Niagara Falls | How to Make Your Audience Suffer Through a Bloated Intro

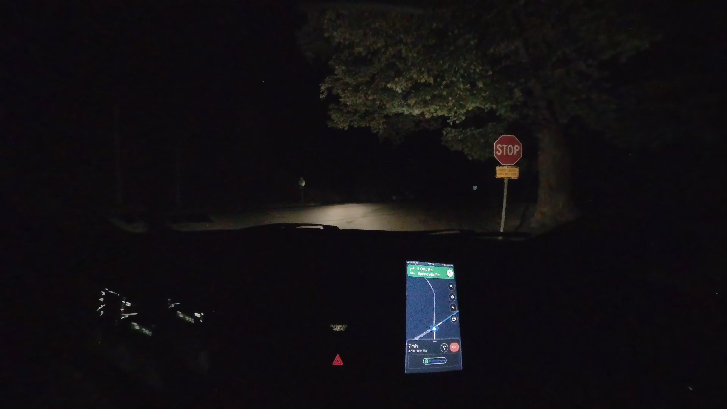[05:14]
Here's a dirt road, and it's not blocked off, so that's good. This is supposed to be the dirt road that I can get access to the campsites from. So here's hoping that there's still a campsite left. But man, those last 2 hours were oof. Hey, I wonder if that was a spot.
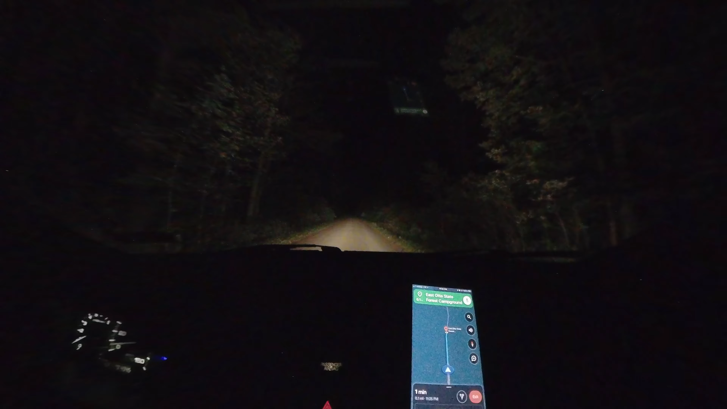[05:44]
Okay, I see a little driveway thing here. Driveway, a little spot to move your car, and it has the yellow marker, so this is definitely a spot. Okay, good. And I think those trees should do pretty nicely. I'm here, and now it's time to set up my tent and try to get